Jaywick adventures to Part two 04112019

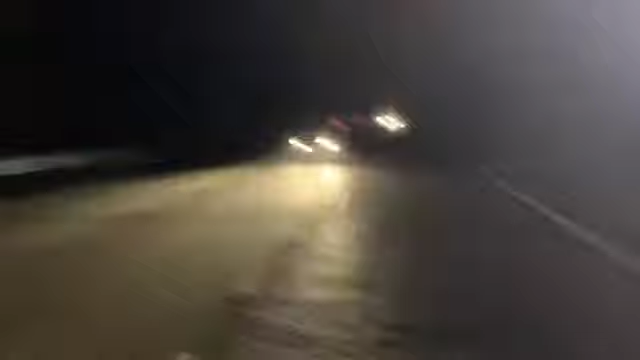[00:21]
and as we go on this adventure we are going up the motorways of England from